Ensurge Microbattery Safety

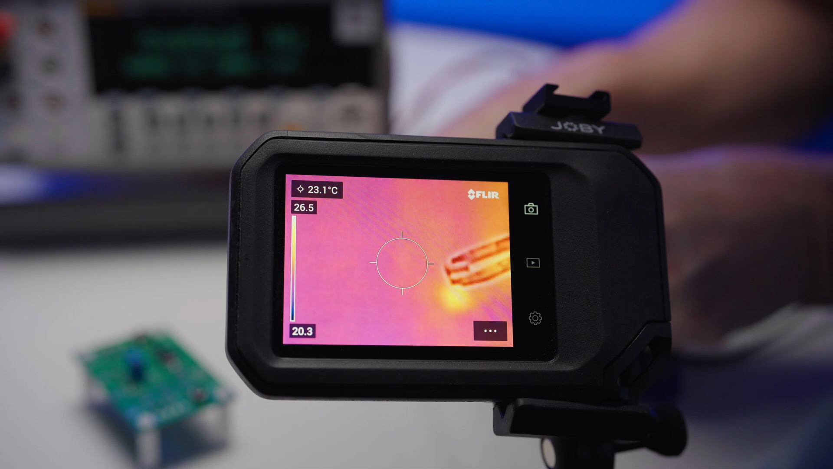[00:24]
On screen: spot 23.1°C
During this test, we'll also monitor the temperature of the device to show that there is no thermal runaway. The second method will involve destructively cutting a stacked battery in the charged state with shears with the absence of smoke, flames or outgassing.
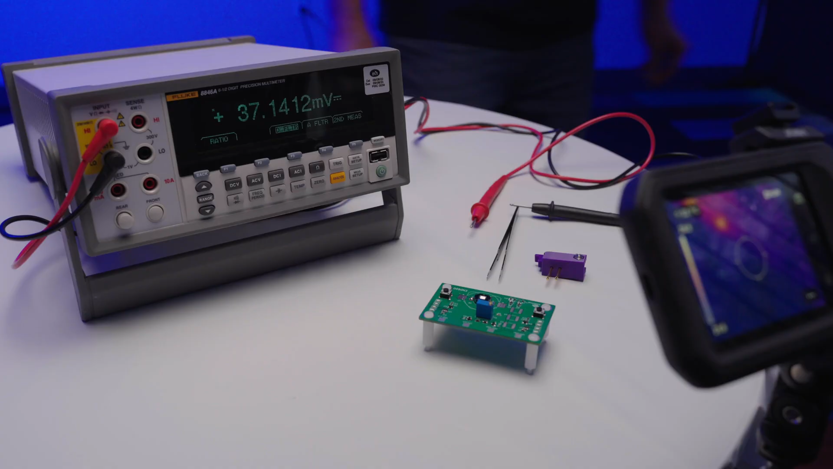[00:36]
In this first test, we will first light two 2mA rated LEDs with Insurgis stacked solid-state battery in the socket.
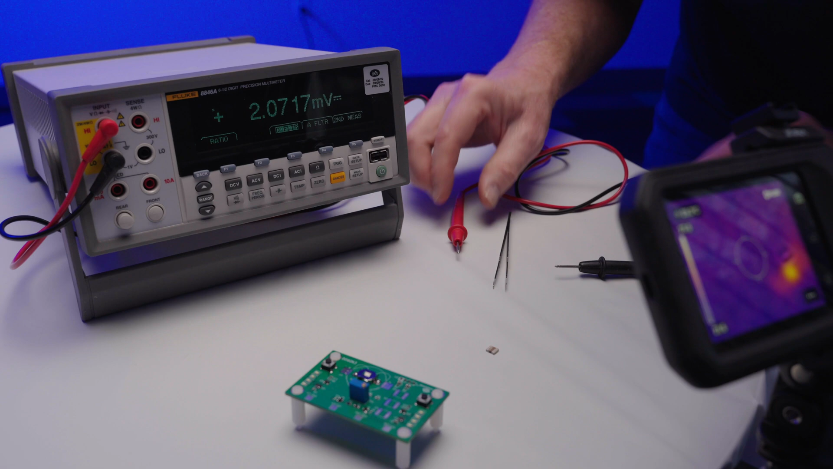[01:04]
We will then use tweezers to short out the device. As you can see, the tweezers resistance is less than a half ohm across.
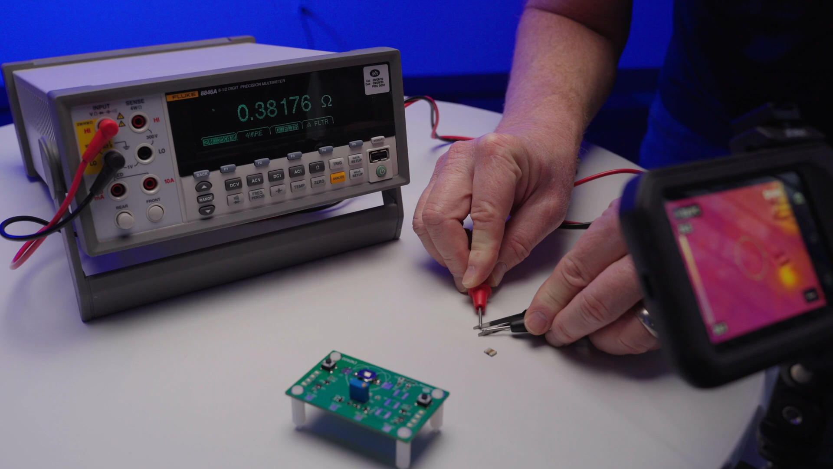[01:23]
Now, we will short the leads of the battery with the tweezers while monitoring with the thermal camera. No temperature increase is noted.
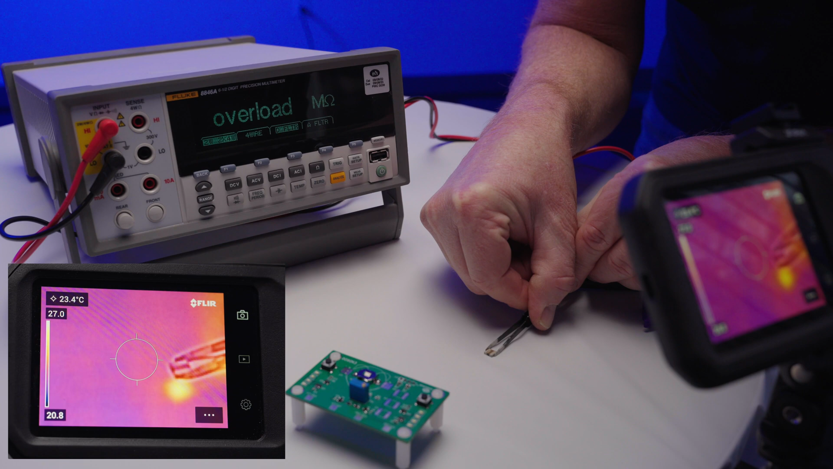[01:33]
On screen: spot 23.4°C
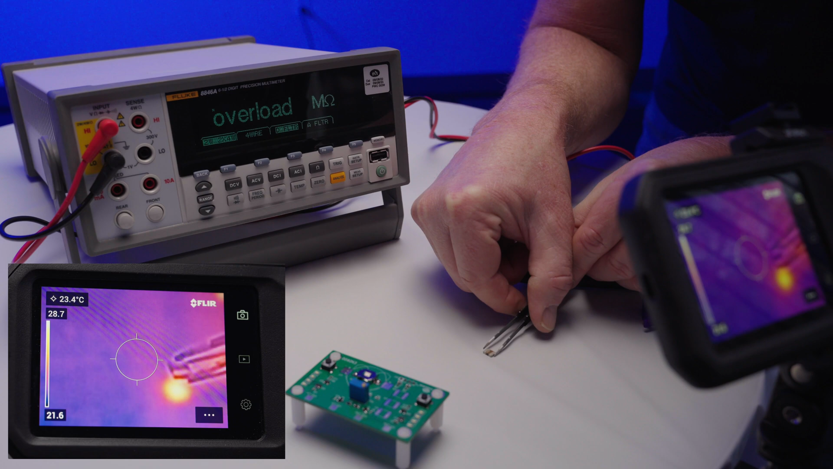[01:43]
On screen: spot 23.4°C
As you can see, also the voltage decreased to 3.9 volts from discharging with the tweezers but survived the shorting event.